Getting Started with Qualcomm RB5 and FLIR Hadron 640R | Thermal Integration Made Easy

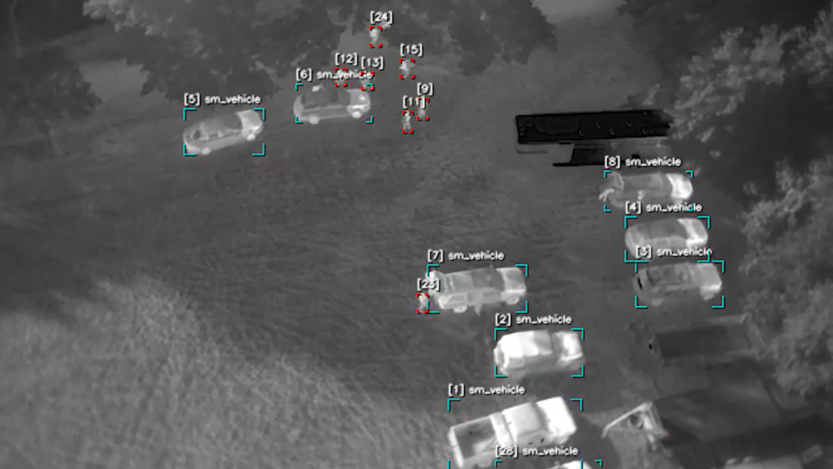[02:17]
With its game-changing resolution, radiometric features, and a flexible output, the Hadron 640R provides you with an out-of-the-box platform for integrating Teledyne Flair's thermal technology.